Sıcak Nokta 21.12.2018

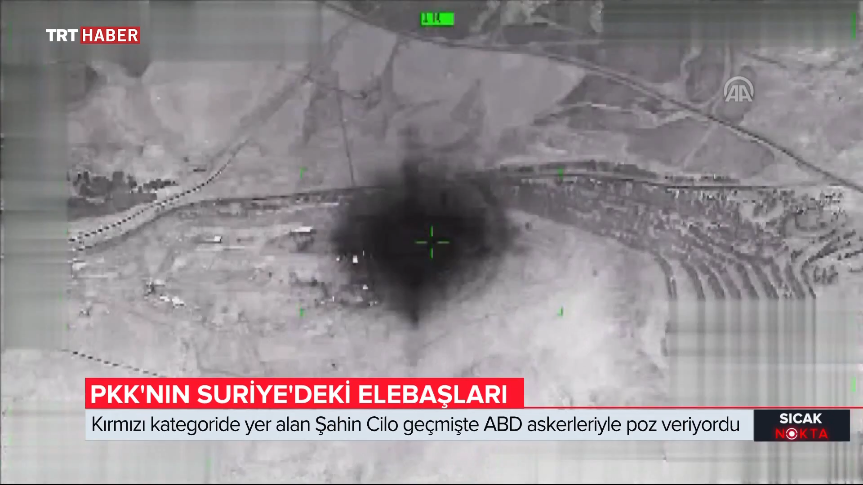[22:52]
Türkiye, 2017 yılının Nisan ayında Kandil'den gelen teröristlerin de yuvalandığı, Suriye'deki Karaçok Dağı'na hava harekatı düzenlemişti.